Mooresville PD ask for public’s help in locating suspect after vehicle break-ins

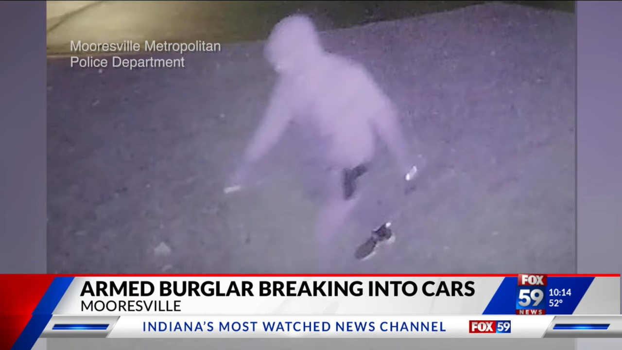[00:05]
Surveillance cameras have captured that person, breaking into numerous cars, and that includes at least three marked police vehicles.
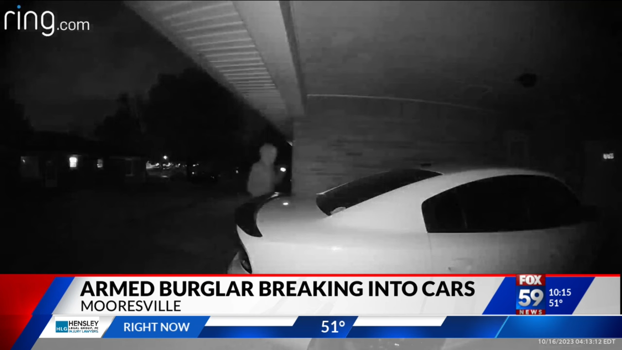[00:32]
It was around 4 o'clock this morning when that brazen burglar snuck into Hannah Payton's carport. Her ring camera captured him using a flashlight to rifle through her unlocked car. He had left the glove box open and the console and everything was all over the front seat.